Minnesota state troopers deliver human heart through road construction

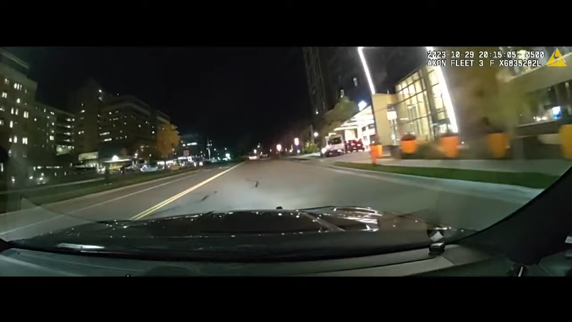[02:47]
With lights and siren, Trooper O'Reilly approaches the Mayo Clinic emergency entrance. Next left, correct.